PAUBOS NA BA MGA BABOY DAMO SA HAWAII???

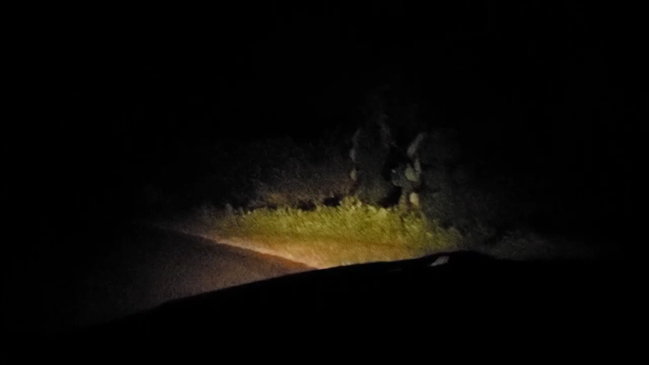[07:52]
Merong baboy. Ayun oh, ayun sila oh, ayun, ayun yan. Ayun.
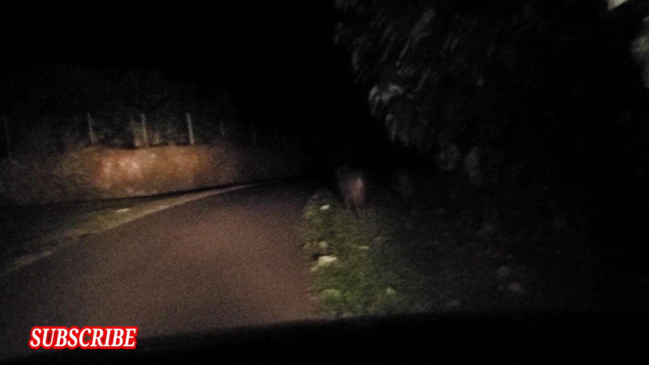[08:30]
Ganyan po ang mga baboy damo dito. Hindi sila masyadong mailap.